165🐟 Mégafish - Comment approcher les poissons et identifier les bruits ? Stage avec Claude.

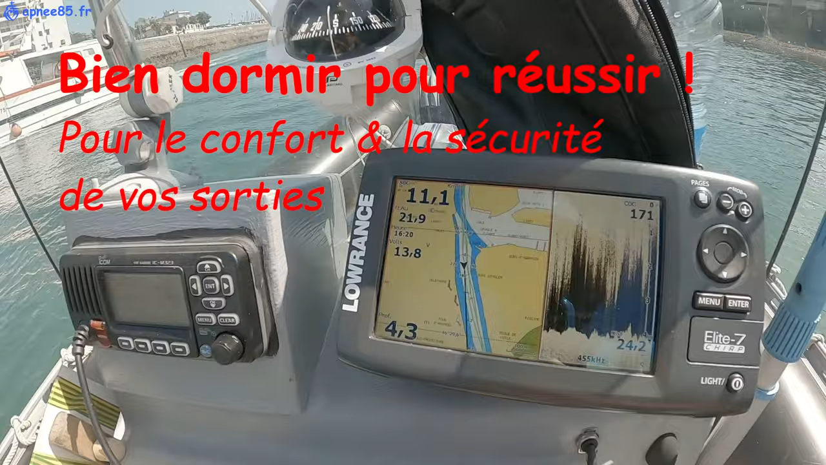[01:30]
De l'eau à 22 degrés Bon il est tard hein !